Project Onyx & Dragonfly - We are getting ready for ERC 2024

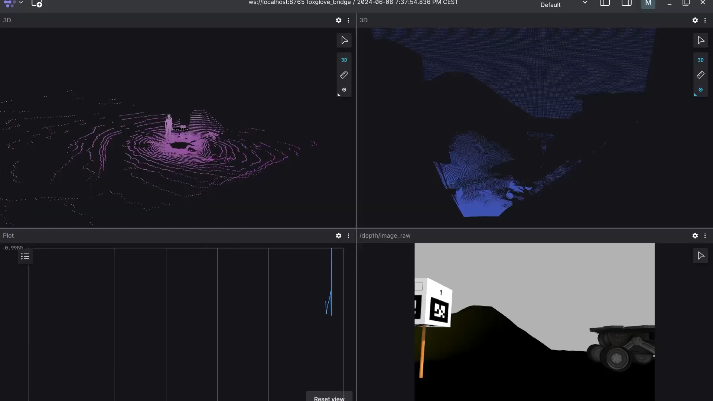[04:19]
our navigation team are able to fuse the data from these three sensors to locate the Rover on the Mars Yard,